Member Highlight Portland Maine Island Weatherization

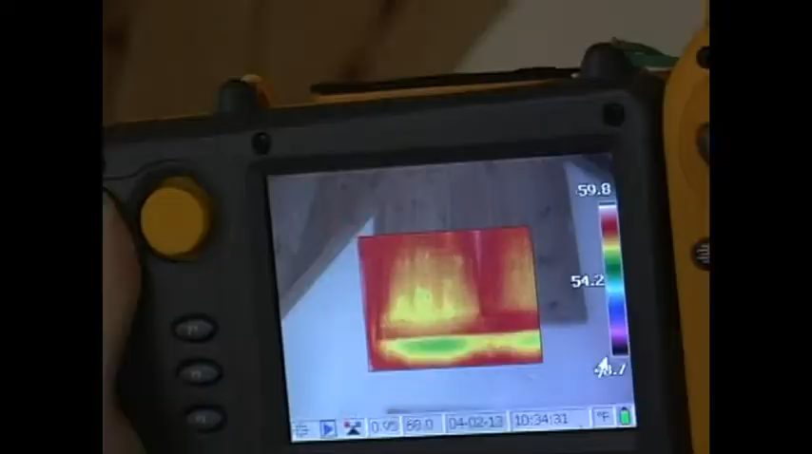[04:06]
On screen: scale top 59.8°F
And it will also track whether there's any type of convection loop going on where air is cooling the walls faster than it should.